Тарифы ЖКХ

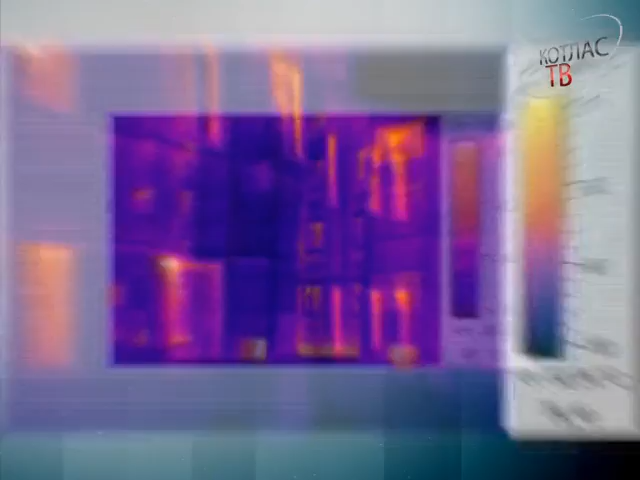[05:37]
Синий цвет свидетельствует о маленьких тепловых потерях, оранжевый – о больших.
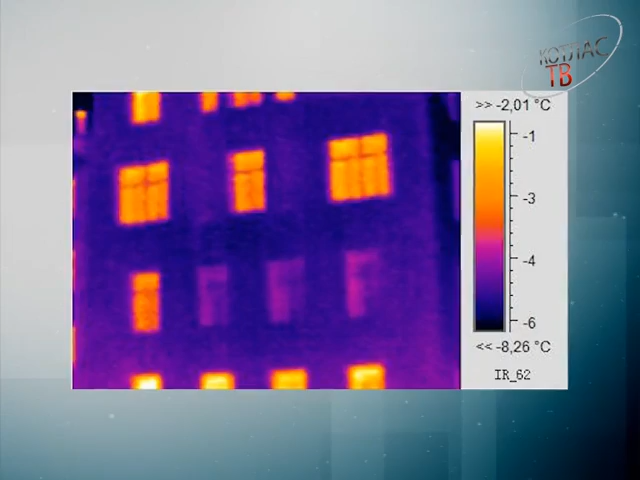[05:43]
On screen: scale top -2.01°C, scale bottom -8.26°C
Первый адрес – перинатальный центр. После реконструкции здания и утепления наружных стен потерь здесь практически нет.
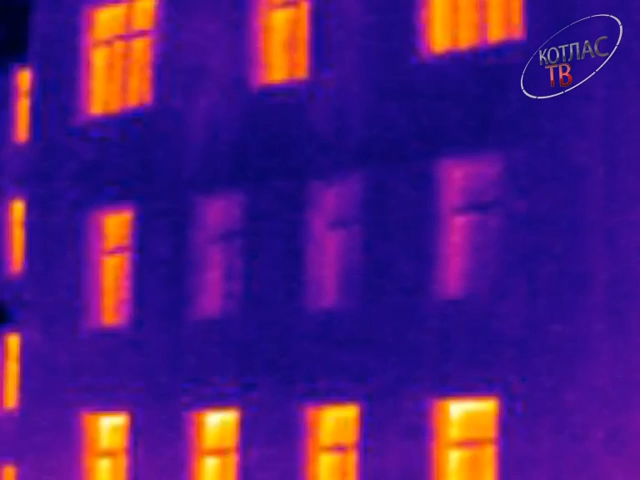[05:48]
Их дают только окна.
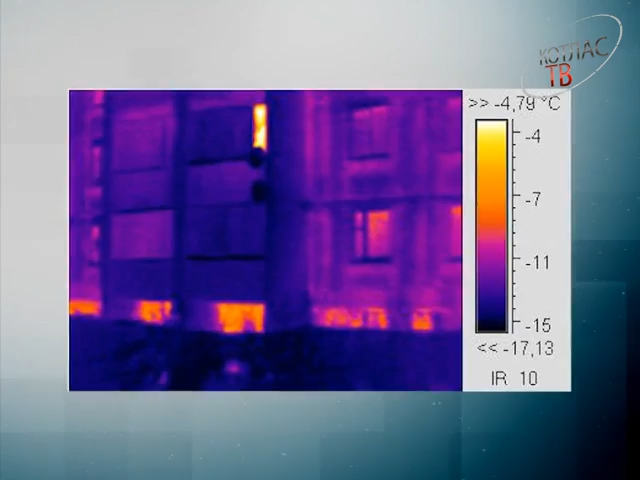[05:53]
В жилых домах эту проблему можно решить при помощи застекления балконов и лоджий. На втором фото изображен дом на Котлашанской, 12. Здесь, кроме окон, потери тепла дают температурные швы.
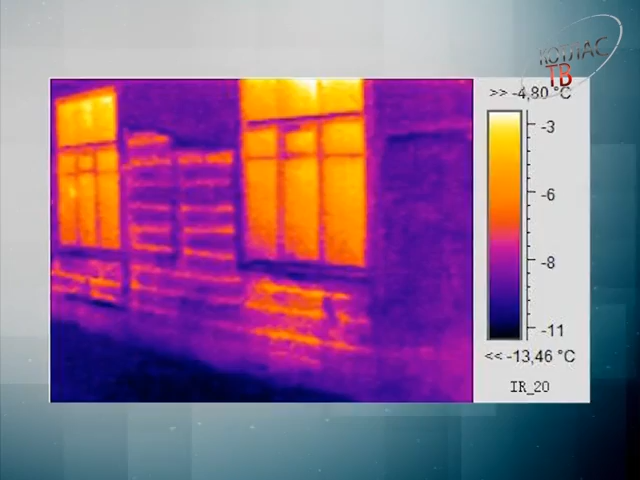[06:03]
On screen: scale top -4.80°C, scale bottom -13.46°C
А эта картинка сделана на старой деревяшке Помелентьева, 4.
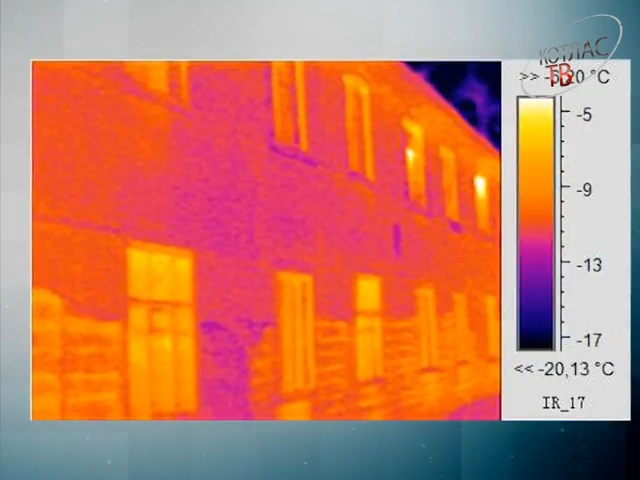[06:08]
Невооруженным глазом видно, что об энергоэффективности речи даже не идет.